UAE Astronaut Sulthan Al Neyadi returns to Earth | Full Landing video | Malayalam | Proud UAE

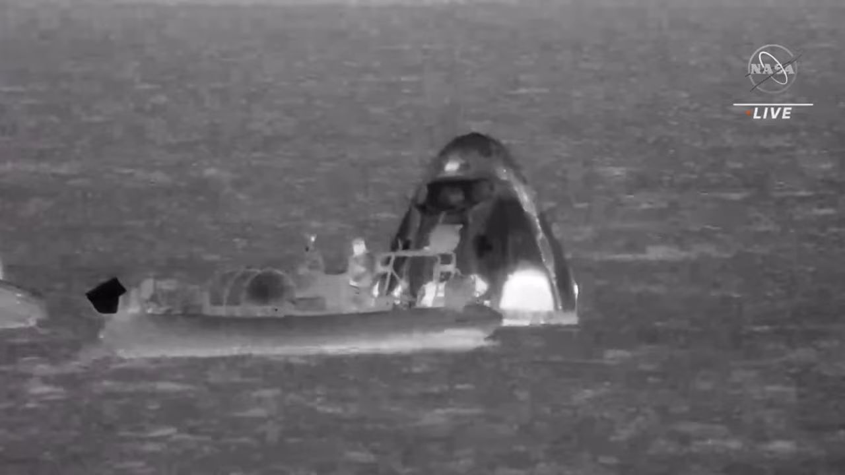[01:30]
So at this point in time, the Dragon capsule has saved all of its systems. Mission Control did a system check to make sure that that was true and accurate.
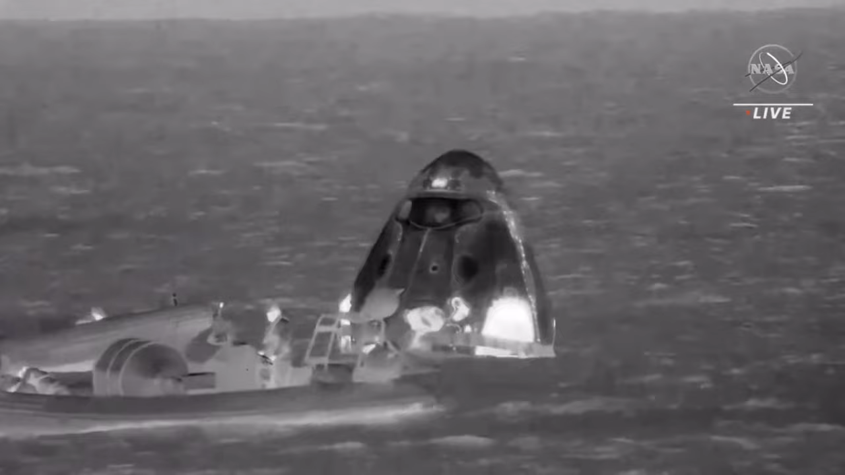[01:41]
They gave the fast approach teams the green light to approach and begin the rigging process, which is what we are now seeing underway. Additionally, they have recovered the parachutes from the water. So those were, we were able to see those being dragged onto a boat. Dragon, brace for capsule lift.